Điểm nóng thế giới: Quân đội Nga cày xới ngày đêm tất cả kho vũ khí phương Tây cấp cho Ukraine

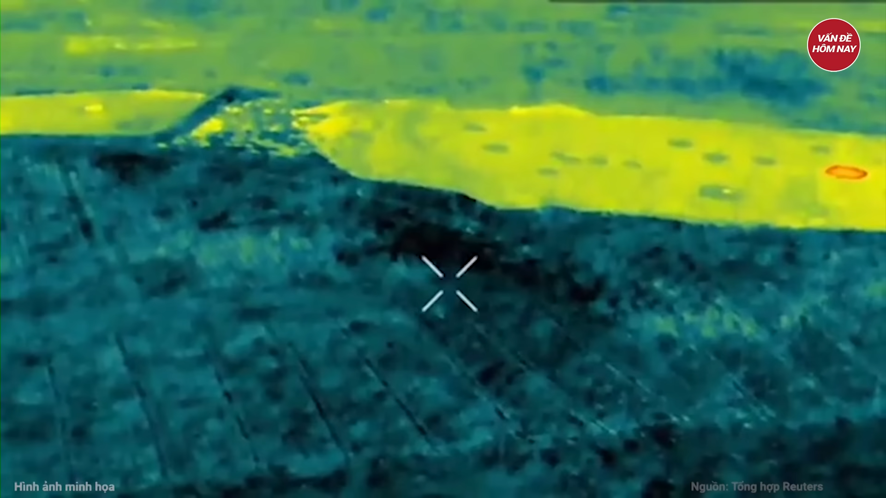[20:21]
tấn công được cho là xảy ra ở Kherson Hình ảnh
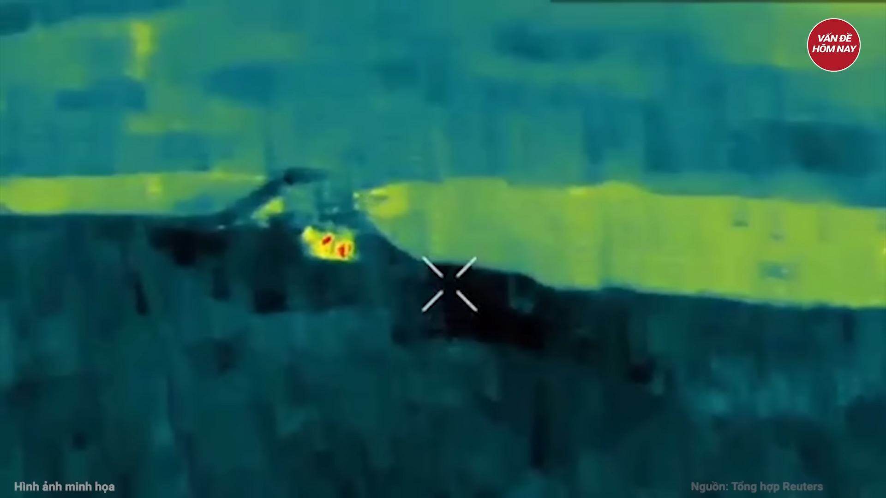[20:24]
cuối đoạn video cho thấy các công trình kiến trúc dường như Đã bị săn bằng
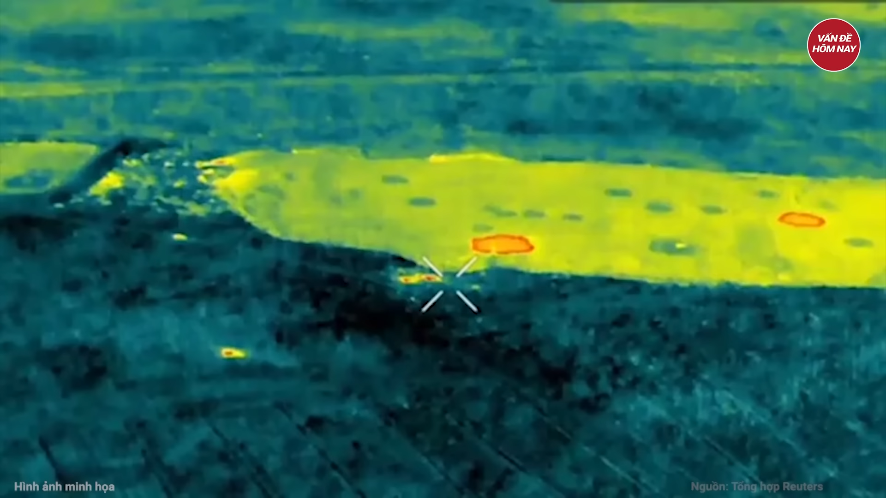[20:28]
và biến thành đống đổ nát Theo truyền
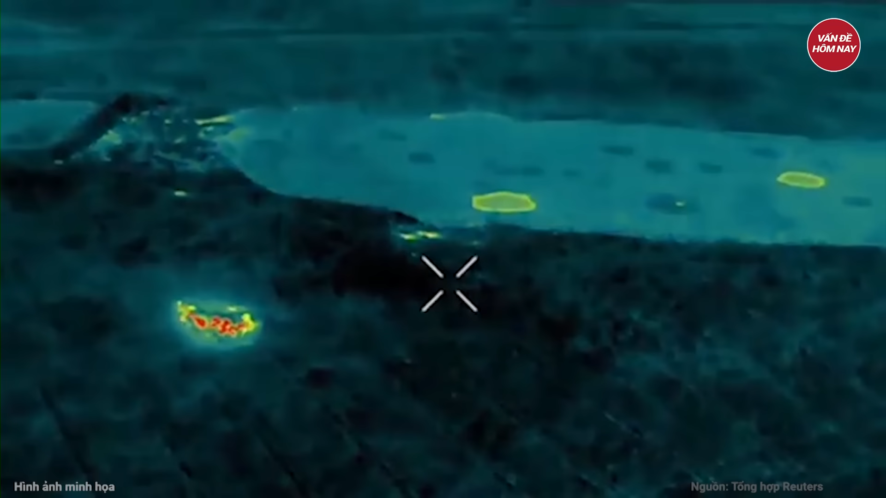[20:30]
thông Nga 4 quả bom
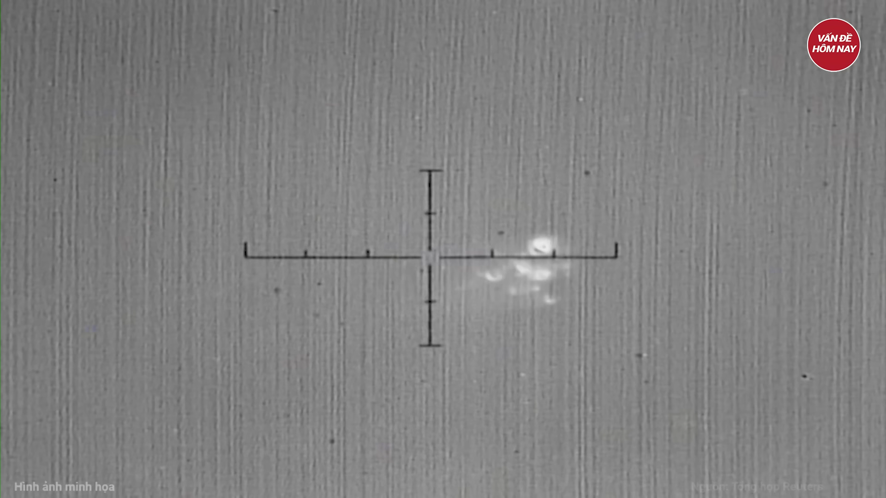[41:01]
Video do thiết bị quan sát nhiệt của Hàn Quốc Ghi lại cho thấy Một vật thể vượt khỏi tầm kiểm soát Và đi theo quỹ đạo bất thường Sau đó nổ tung